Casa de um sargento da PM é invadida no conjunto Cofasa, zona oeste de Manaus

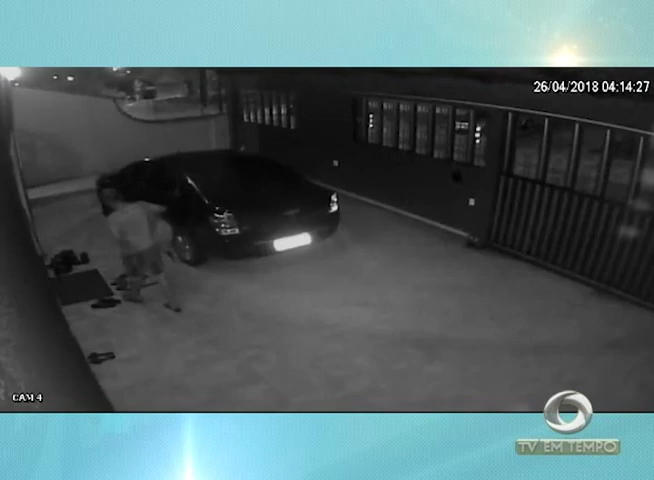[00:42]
E a polícia investiga o assalto à casa de um sargento da PM em um conjunto residencial no Nova Esperança, zona oeste de Manaus. Imagens das câmeras de segurança no local vão ajudar na identificação do assaltante. O criminoso utiliza uma escada e entra pela janela do banheiro. Segundo o sargento, ele roubou vários objetos, como um notebook, uma televisão e depois fugiu em um táxi.
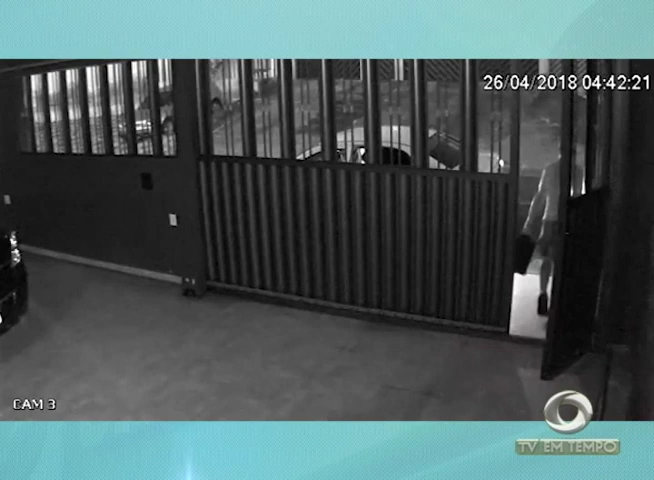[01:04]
O caso foi registrado no 19º Distrito Integrado de Polícia.